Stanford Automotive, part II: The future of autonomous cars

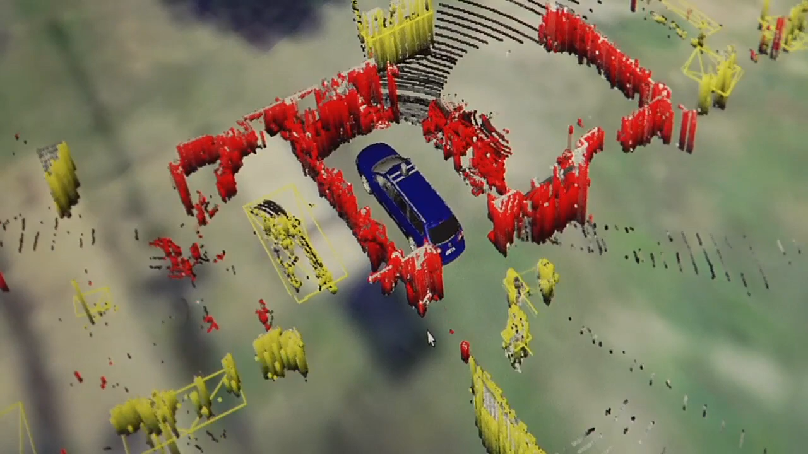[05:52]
and we know when there's a pedestrian versus when there's a bicycle and can predict where they're going to go. And everything else we also keep track of, right now we're not identifying things.
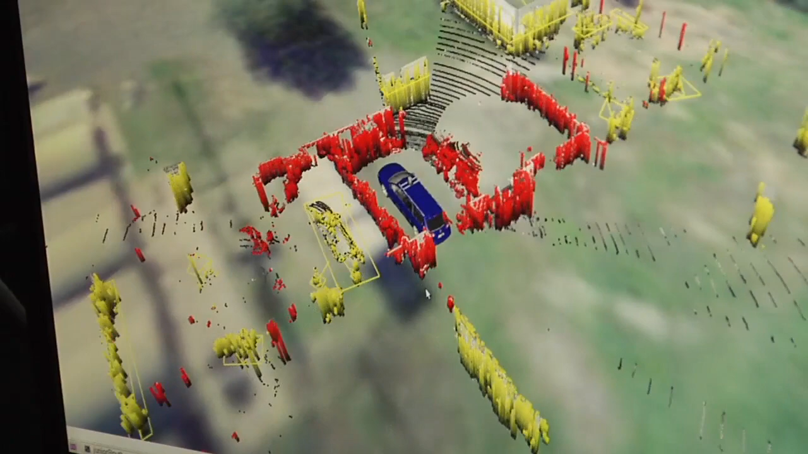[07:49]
How fast is it spinning? It seems like it's five times a second somewhere.